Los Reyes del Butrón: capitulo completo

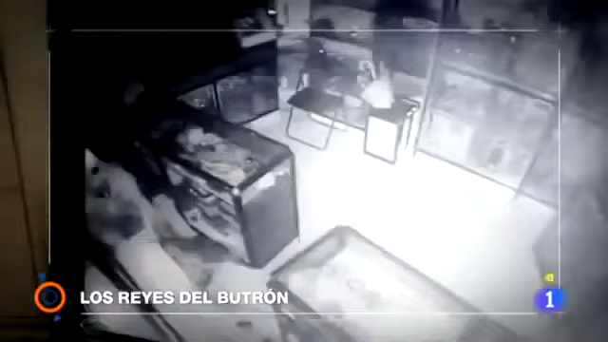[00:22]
Ninguna alarma puede con ellos. Se trata de butroneros.
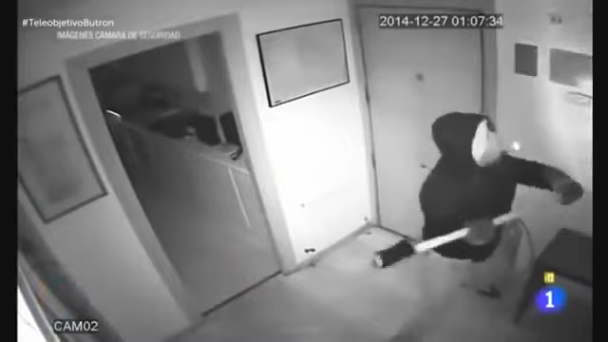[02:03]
Lo que están viendo son imágenes de ladrones cometiendo sus golpes.
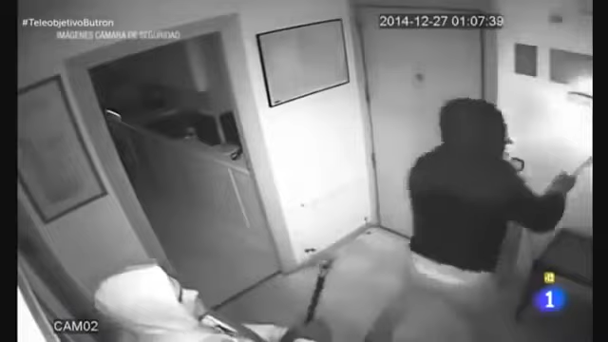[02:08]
Pero no son simples delincuentes. Son butroneros.
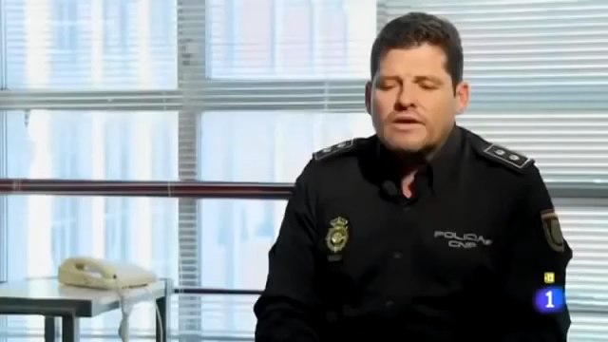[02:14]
Un butronero es un tipo de delincuente que comete robos con fuerza realizando un agujero en la pared, que es lo que vulgarmente se llama butron, para intentar acceder a la caja fuerte.
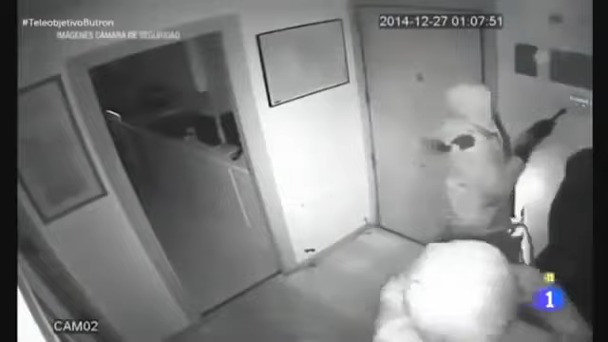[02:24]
En cuestión de minutos son capaces de desvalijar bancos,
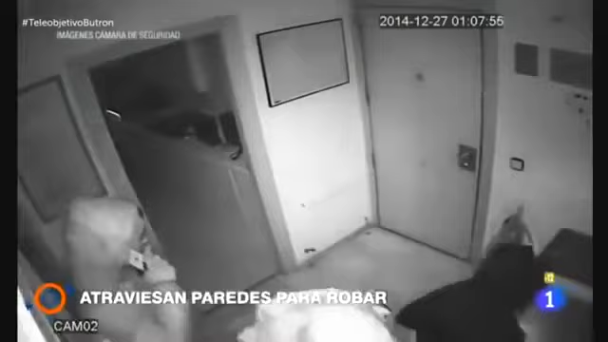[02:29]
joyerías, administraciones de loterías o estancos. ¿Qué buscan llevarse? Normalmente lo que buscan es la caja fuerte donde suele haber dinero o joyas.
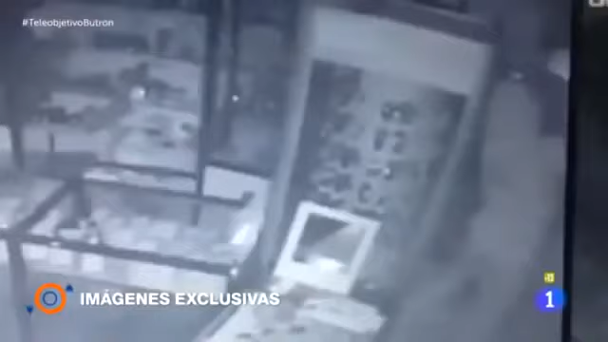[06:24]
Así lo graban las cámaras de seguridad a las que tenemos acceso en exclusiva.
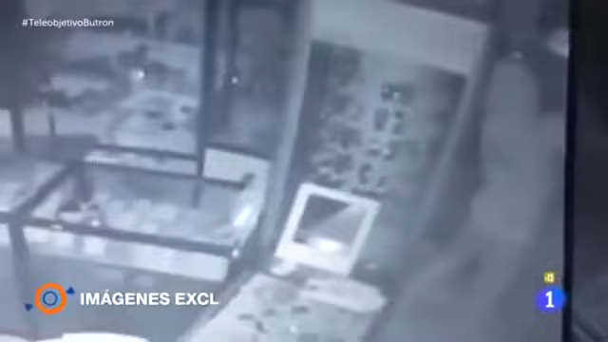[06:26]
Es justo el momento en el que un miembro de la banda entra en la joyería.
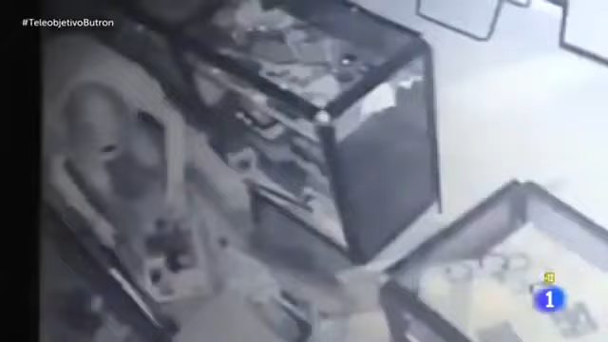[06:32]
Utiliza la capucha de la chaqueta para evitar que le reconozcan. Después de unos segundos en el interior, se marchan con las manos vacías. Ni una joya, ni un reloj, nada. Pero esta noche sí consiguieron hacerse con un botín.
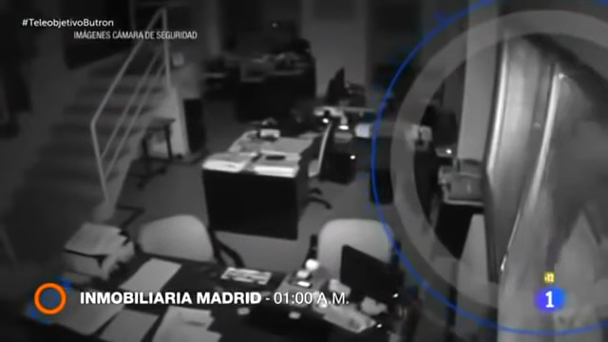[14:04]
Se les ve pasar por delante de la ventana. Tardan menos de un minuto en acceder al interior de esta oficina. Son imágenes que hemos conseguido en exclusiva para este programa. Consideramos no estaba planificado. No hacen una vigilancia previa, sino se reúnen, van,
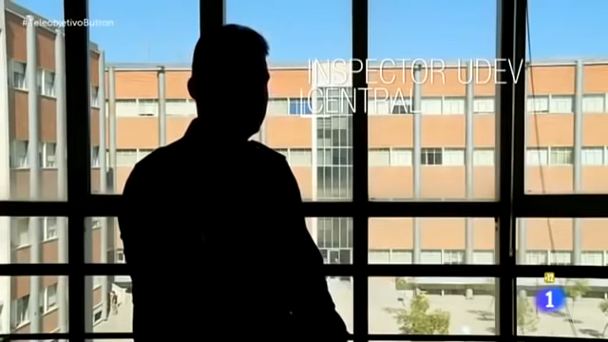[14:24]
entran, fuerzan la puerta y se van directamente a la alarma, a destrozarla.
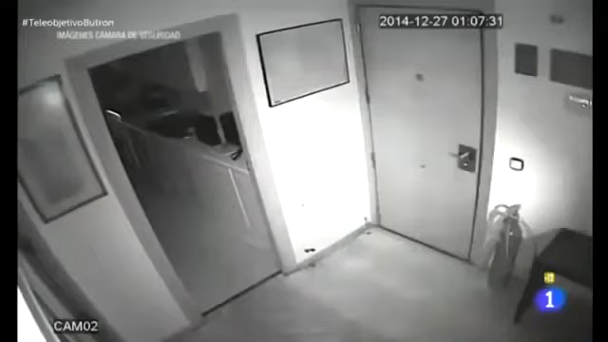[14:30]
Primero entra uno de los butroneros, especialista en robos atravesando paredes.
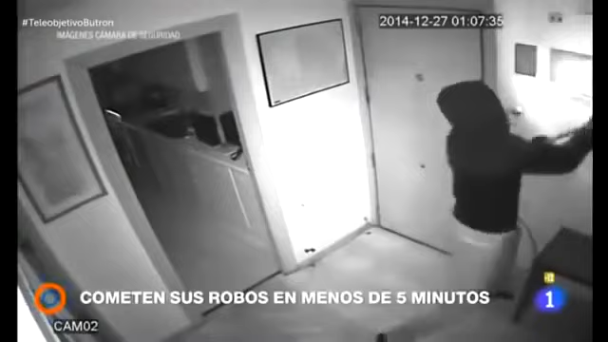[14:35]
Lleva una linterna en la boca. Le sigue otro miembro de la banda con un pico en la mano. Rápidamente corren a buscar la alarma. Tienen que desactivarla antes de que salte para evitar que les descubran. Escuchen cómo hablan entre ellos.
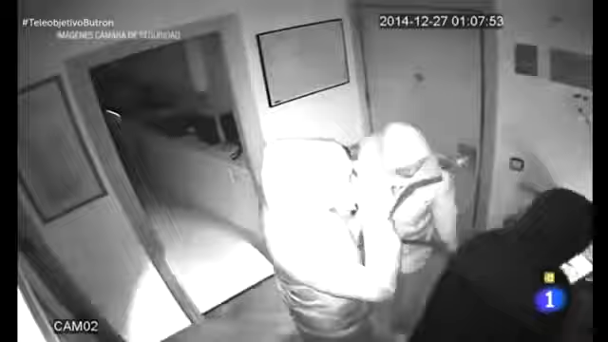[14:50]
¡Hable, hable! Están nerviosos. Saben que el tiempo juega en su contra.
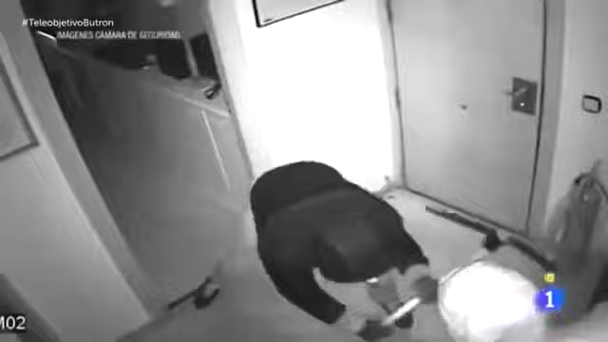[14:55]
De repente, la alarma empieza a sonar. Pero intentan romperla a golpes. No consiguen desactivarla y tienen que huir.